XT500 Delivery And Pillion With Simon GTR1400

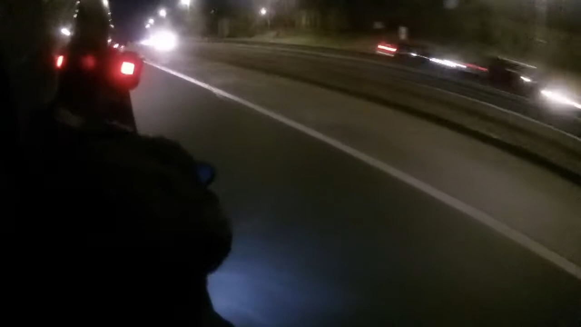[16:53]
Oh, this is fun. This is how to ride a GTR promptly. Nothing better than being two up with a Ross for a rider. Wind noise back here is incredible, but... Having fun.